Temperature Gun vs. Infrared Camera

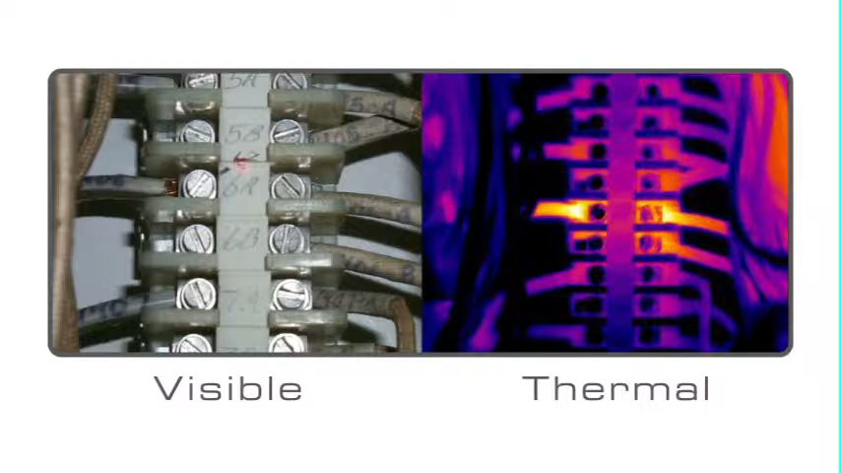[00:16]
they just can't compete with FLIR's new low-cost thermal cameras.
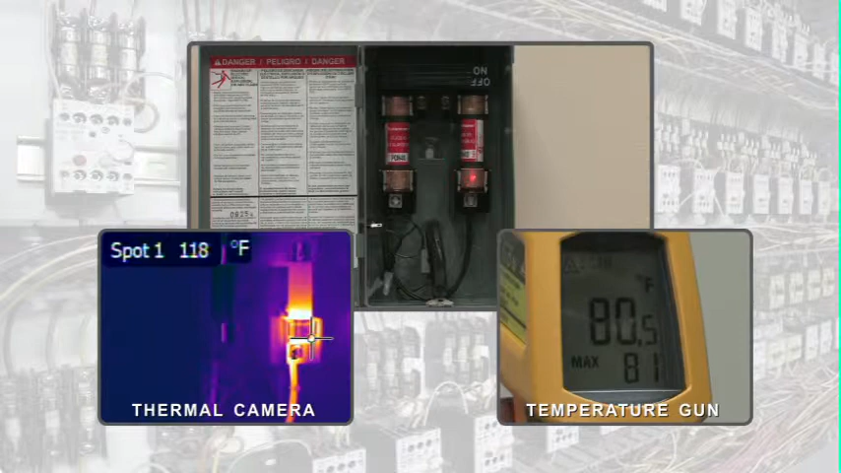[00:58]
On screen: spot 118°F
FLIR cameras create detailed heat pictures with thousands of temperature measurement points in each image.
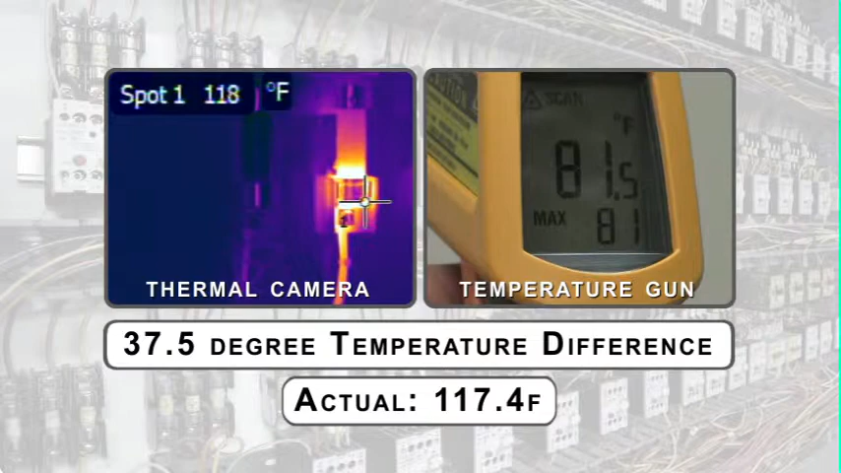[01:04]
On screen: spot 118°F
Scanning large areas quickly and accurately has never been easier.
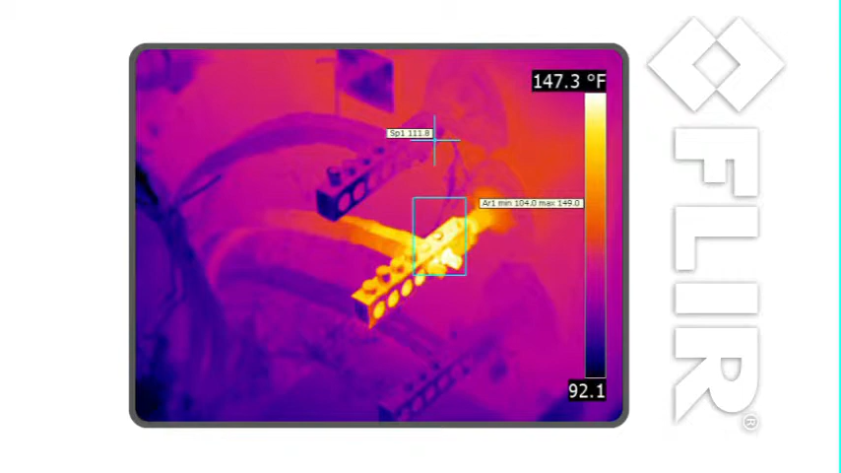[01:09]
On screen: scale top 147.3°F
With FLIR, you just point, shoot, and see the heat.